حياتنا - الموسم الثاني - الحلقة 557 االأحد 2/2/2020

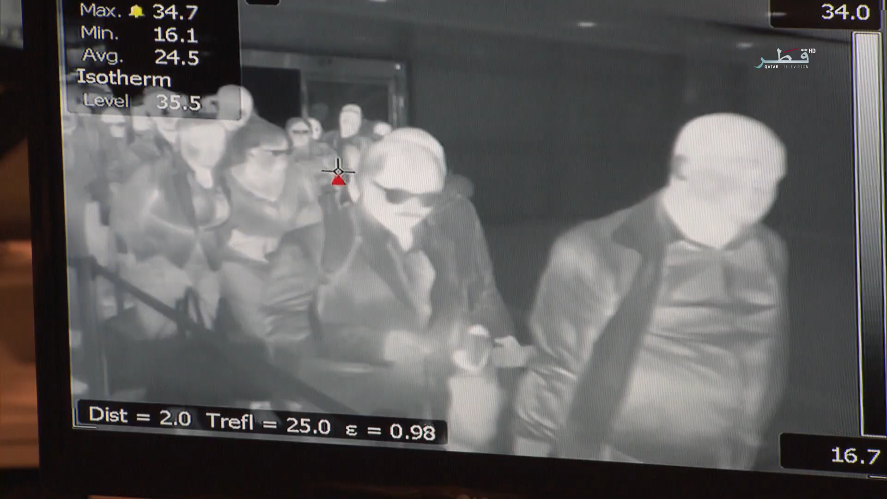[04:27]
يتم التأكد من سلامة الأشخاص القادمين من الصين من خلال أجهزة الكشف الحراري في مطار حمد الدولي، ومن خلال مقابلة شخصية أيضا.